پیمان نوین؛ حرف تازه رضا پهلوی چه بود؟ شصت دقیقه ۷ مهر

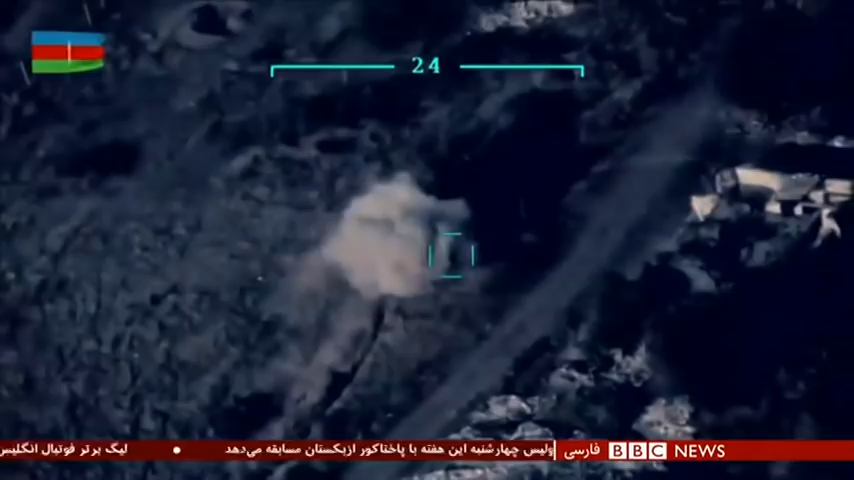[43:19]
قدرت نمایی هر کدام ویدیوهای از حمله به نیروهای طرف مقابل منتشر